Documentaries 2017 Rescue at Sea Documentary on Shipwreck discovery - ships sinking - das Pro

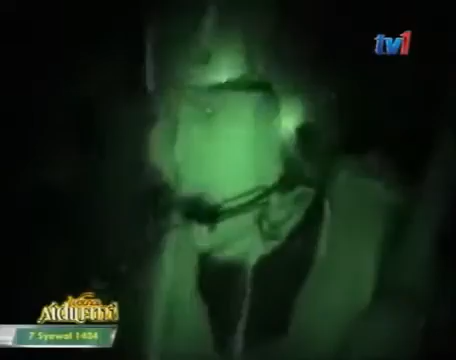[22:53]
I got him. That's three o'clock. Okay, it looks like one guy. One guy.